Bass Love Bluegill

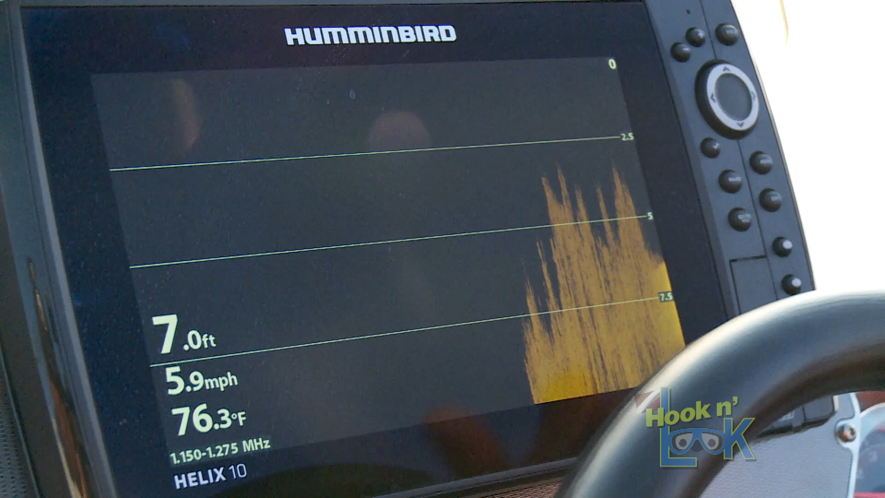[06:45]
On screen: depth 7.0 ft, water 76.3°F, speed 5.9 mph
You can see the milfoil, and then it stops, and then you have a gradual flat.
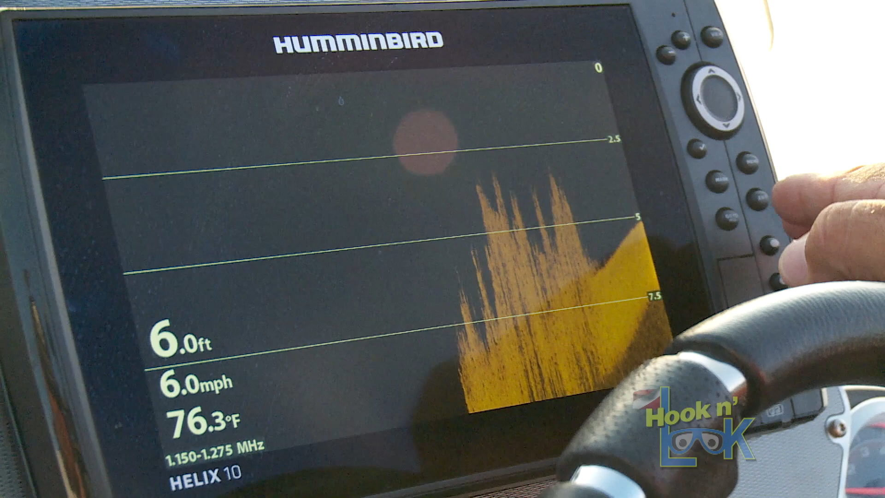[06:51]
On screen: depth 6.0 ft, water 76.3°F, speed 6.0 mph
It's been that inside edge that's been the most productive than the deep.